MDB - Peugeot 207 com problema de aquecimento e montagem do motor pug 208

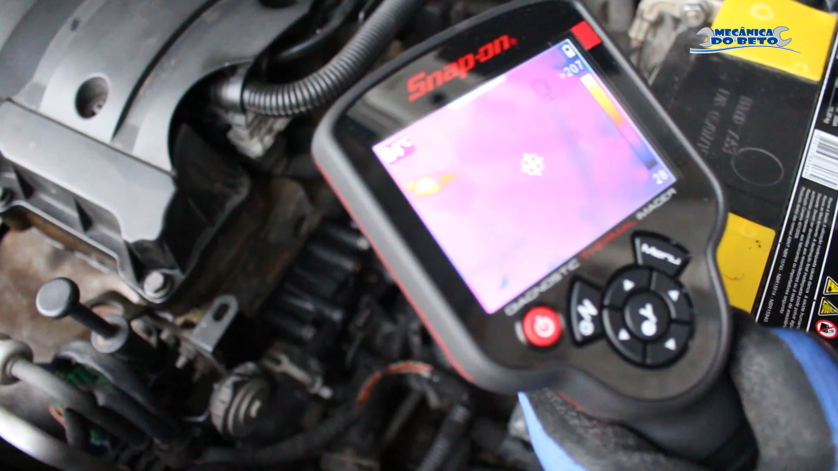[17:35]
Carcaça de válvula Termostática Vamos percorrer Todo o sistema Pra ver como é que ele se comporta Só o aparelho Aferir aqui
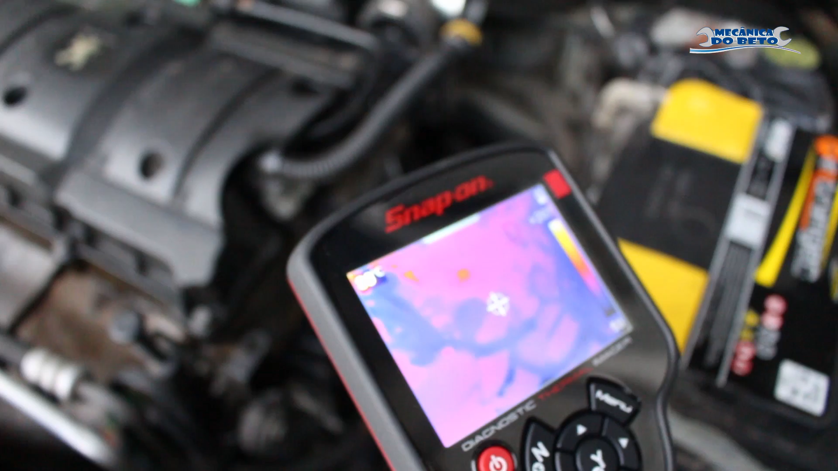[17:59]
Tem aqui ó Ó Temos aqui o radiador Ó
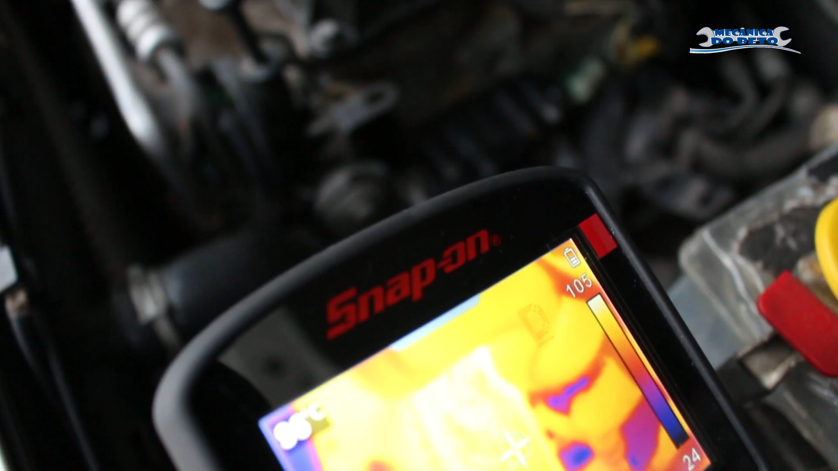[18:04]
Como vocês verem lá Olha o radiador Lá embaixo Lá É Aqui ó É o radiador
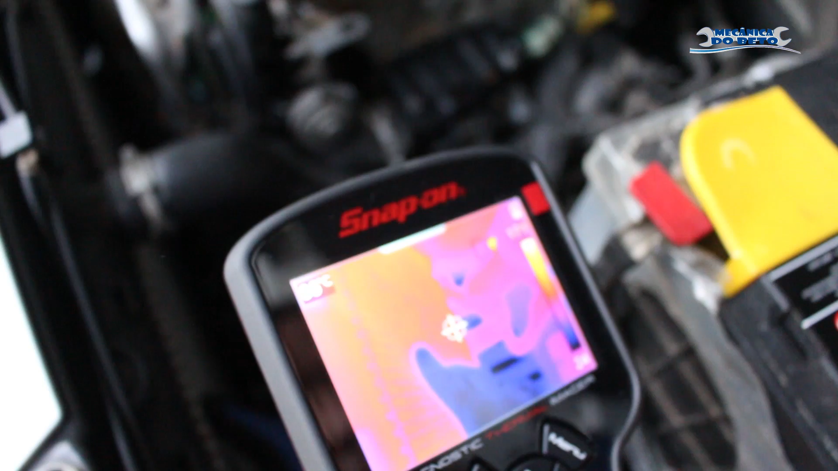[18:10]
E ele tá todinho O completo aí Ó Quente Agora a gente vai vir Com a mangueira aqui ó Sistema de arrefecimento Ó
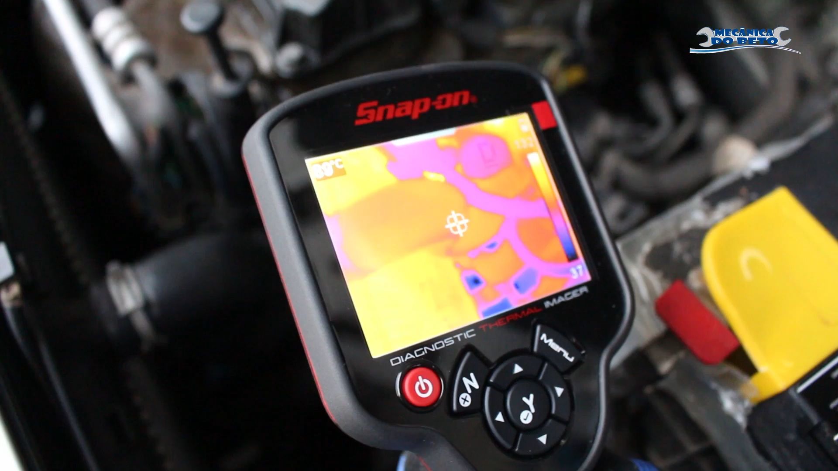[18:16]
Mangueira aqui embaixo Arrefecimento É Água circulando normal Carcaça da válvula termostática
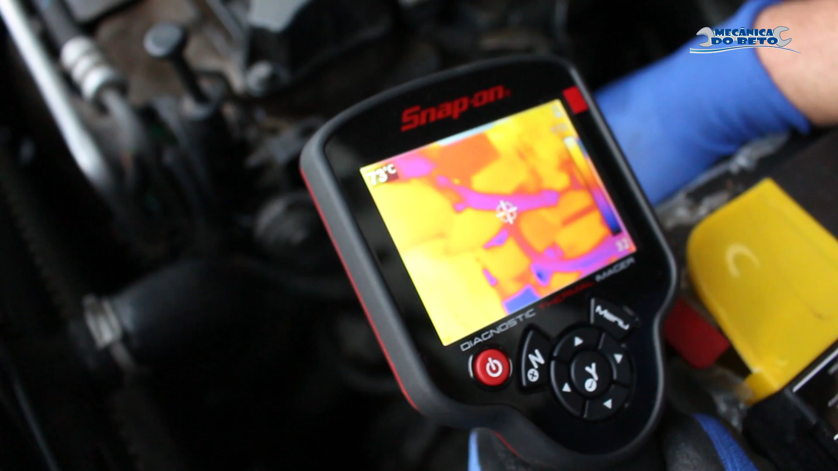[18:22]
Vamos tirar o aparelho Calibrar de volta Aqui ó Entar com a mão Em cima aqui
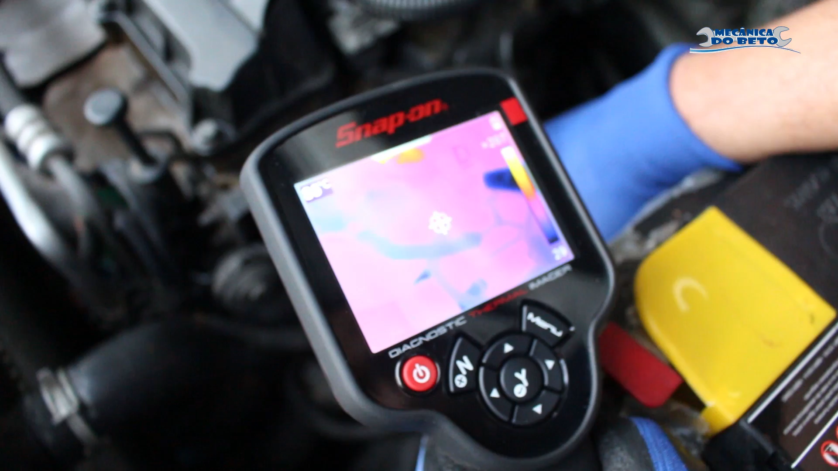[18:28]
Ó Onde eu corto a mão É a carcaça de válvula termostática Vocês verem ali ó Ó Vou tirar a mão Dentro aqui ó
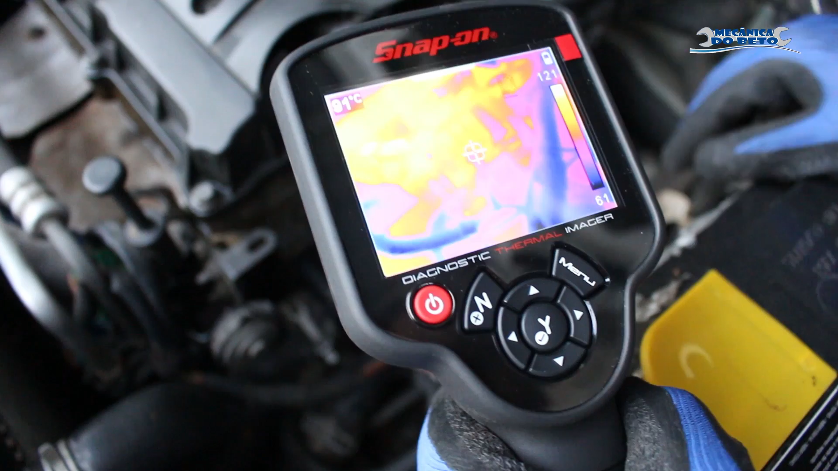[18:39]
Ó Tá todo aí O sistema aí ó Então tudo circulando
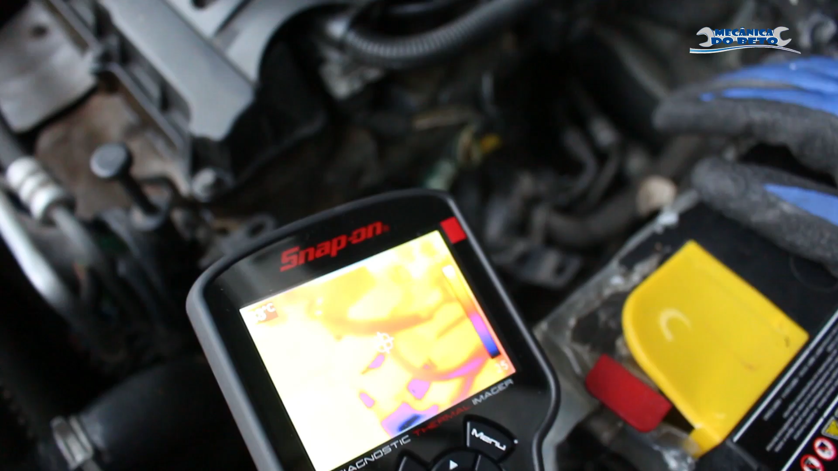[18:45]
Perfeitamente Né O radiador lá embaixo Também ó
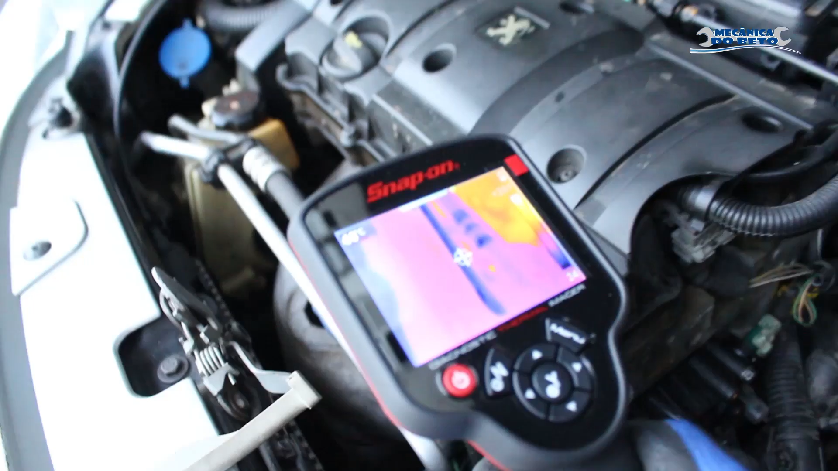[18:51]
Eles pegaram lá ó Eu vou mostrar pra vocês A parte de baixo lá do radiador Ó Escapamento Né O calor que tem aqui no escapamento Nós vamos lá pro radiador lá agora
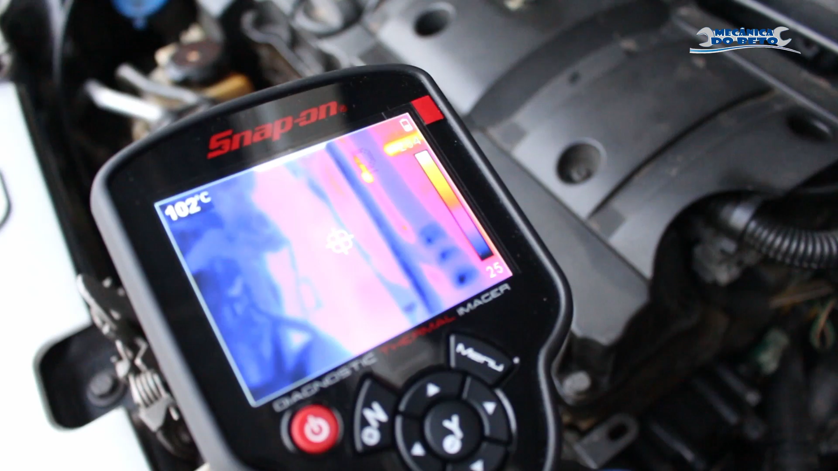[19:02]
On screen: spot 102°C
Vamos tirar ele e calibrar bem Ó
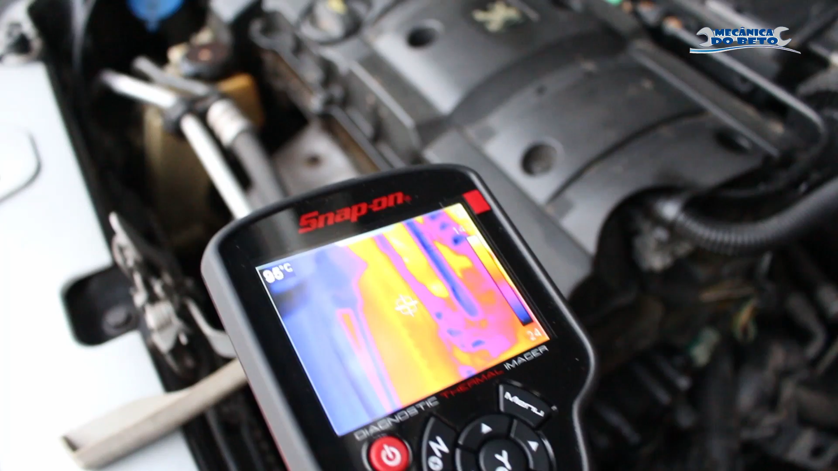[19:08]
Começou a captar aí ó O calor Nossa ventrinha ligou de volta
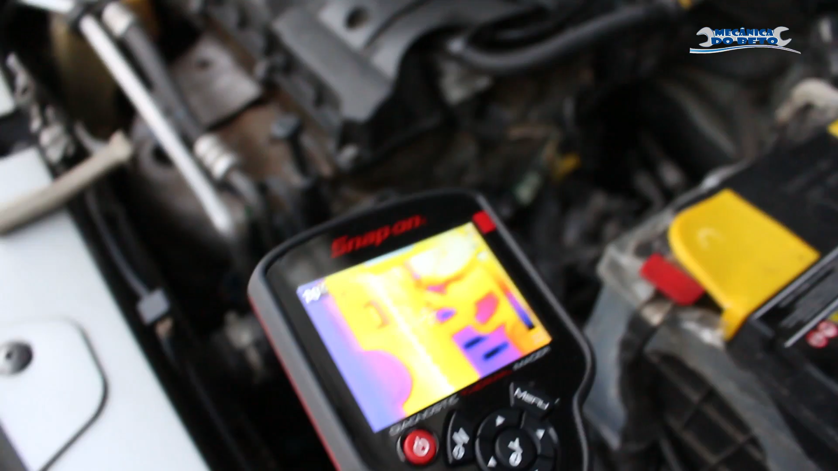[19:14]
Né Já desligou de volta aqui ó Com 92 graus Olha lá que bacana Tudo funcionando perfeitamente Ó
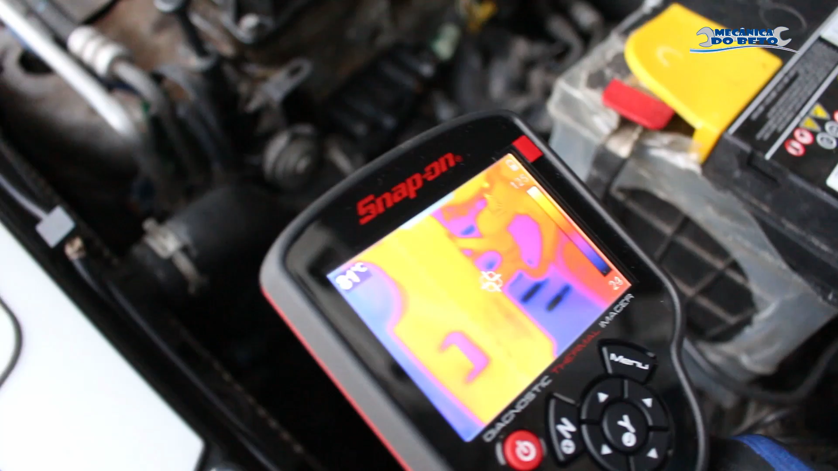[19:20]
Mangueira lá ó Válvula termostática Carcaça da válvula termostática
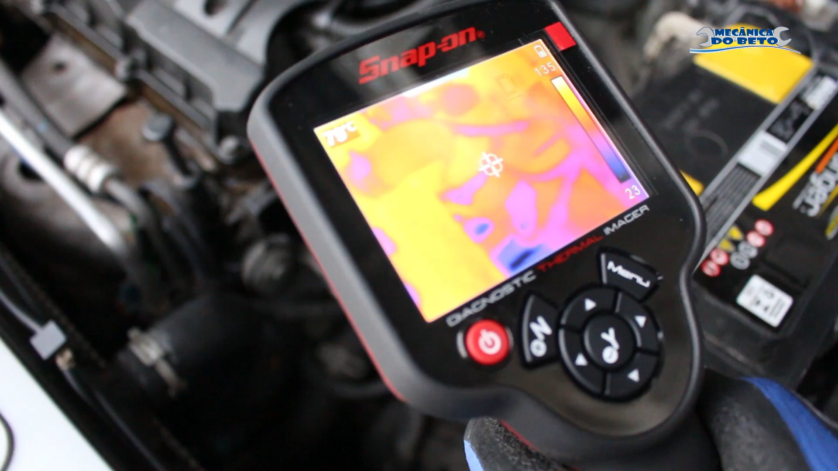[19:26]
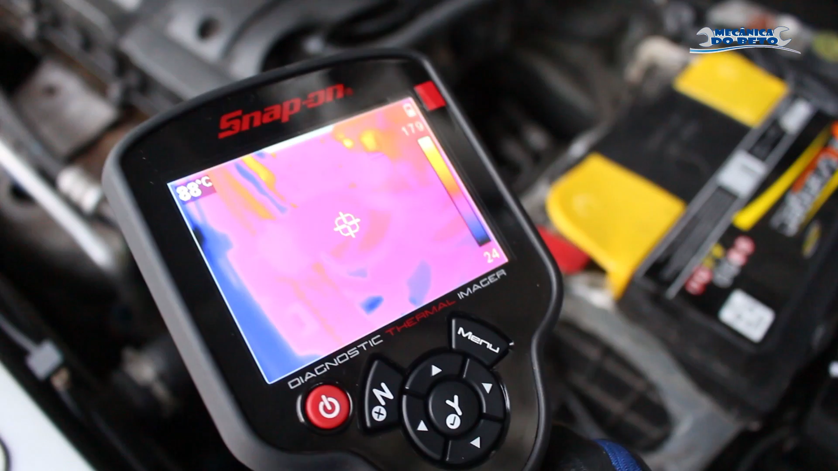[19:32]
Ferramenta fantástica aí Pra ajudar a gente aí no diagnóstico né
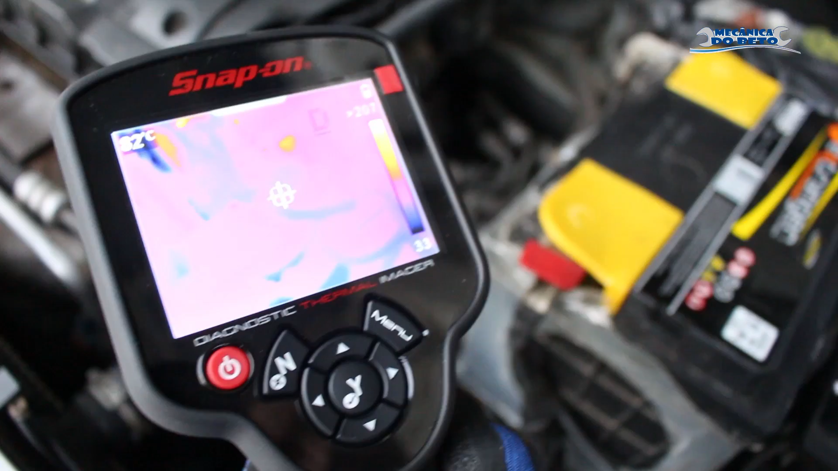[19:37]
Né Mangueira fazendo a volta aqui ó O de baixo É Água toda circulando aí então
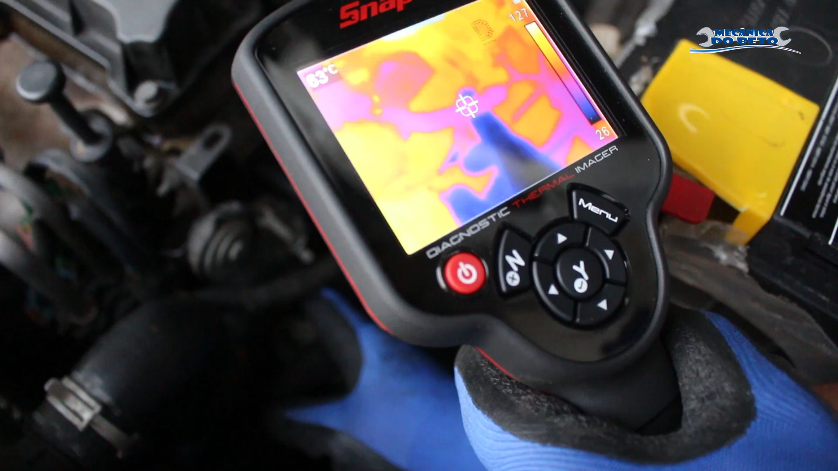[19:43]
Tudo funcionando Do jeito que é pra funcionar A nossa carcaça de
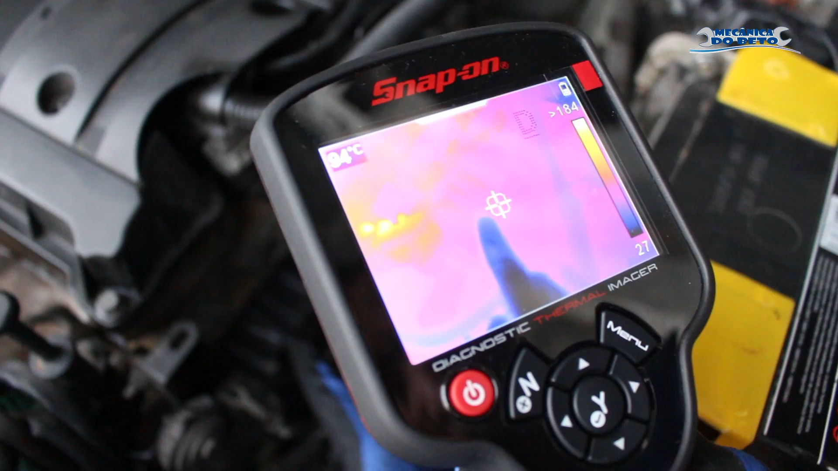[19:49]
válvula termostática aqui ó Onde é que eu tô com a mão Vocês verem ali ó Água tá circulando